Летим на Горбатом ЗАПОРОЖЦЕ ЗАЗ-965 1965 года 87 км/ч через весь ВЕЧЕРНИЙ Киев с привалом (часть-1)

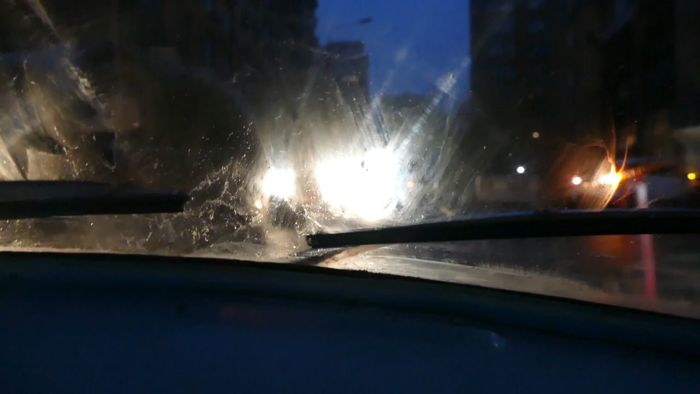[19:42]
Так, исторический практический центр. Эти улочки налево тут. Налево чувствую. Тургеневская, Павловская где-то рядом. Тут папа жил мой когда-то. Вот там прямо на Павловской. Это Павловская улица. Оно пишет, не видно, какая улица. Дмитровская. Ну где-то рядом, да. Налево сейчас. А, все, понял, где мы.
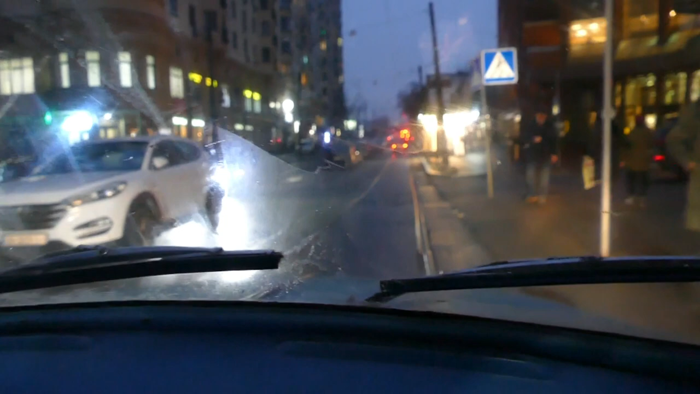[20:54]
И мы по центру Киева. Поворот включили. Тут направо. Да, да, да, направо показывают. Девочки, подождите, осторожно.
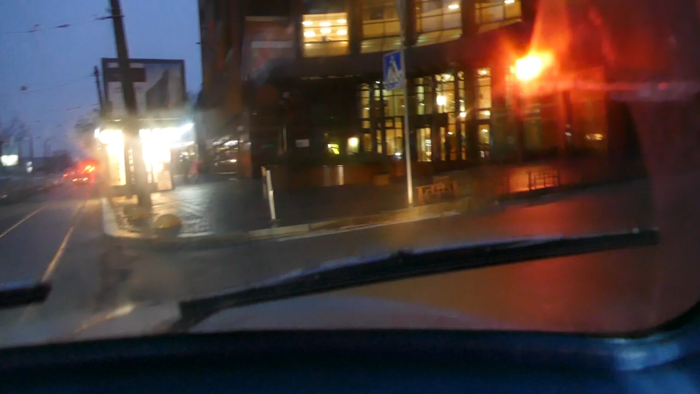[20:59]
Там, кажется, был один мальчик. Да, так. Слышишь, тут подъем. Тут такие немножко горки в Киеве. Так, я Максу вот так держу навигатор. Одной рукой и второй рукой две камеры.
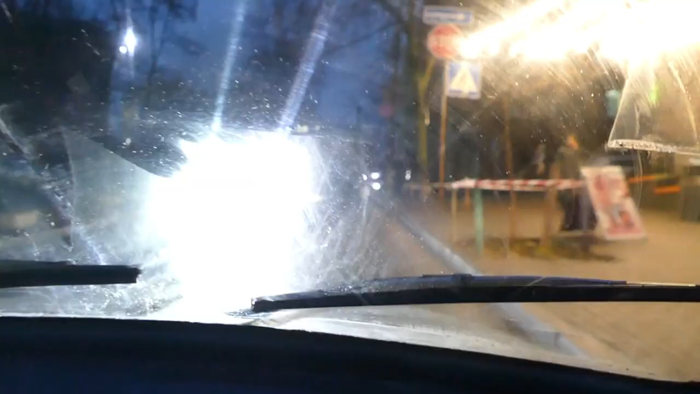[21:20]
Так, сейчас. Куда здесь? Прямо, еще прямо. Тут кто уступает? Они на главной, мы уступаем. Мы уступаем осторожно.
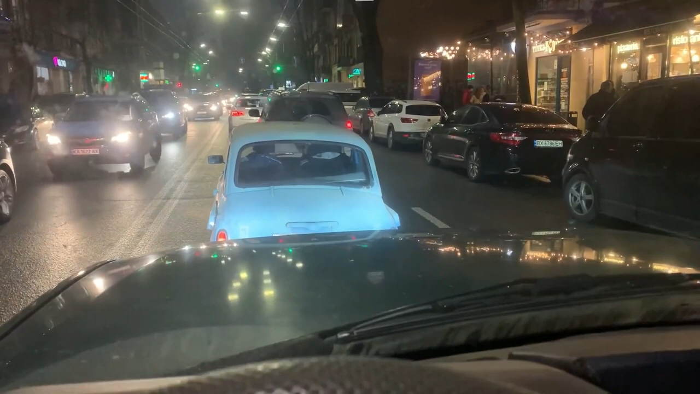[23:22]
Так, мы тут жестко боремся с пробками. Запаркована одна полоса.